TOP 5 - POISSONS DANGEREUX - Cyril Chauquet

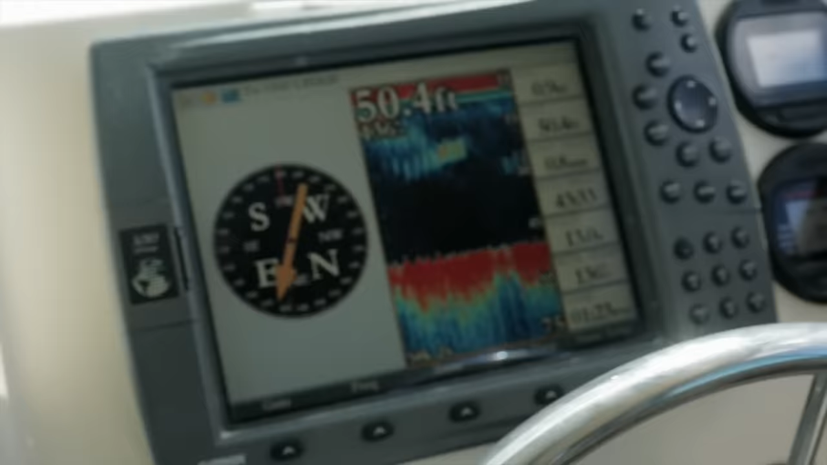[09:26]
Et il n'y a pas de doute, c'est bien lui qu'on voit sur le sonar du bateau.